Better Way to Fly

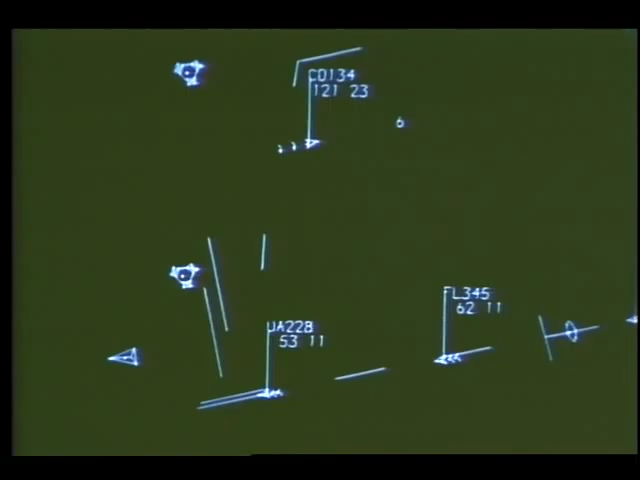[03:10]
at the top of the screen needs to slow to 160 knots to arrive on time. Making adjustments like this could avoid costly delays and keep everyone on schedule.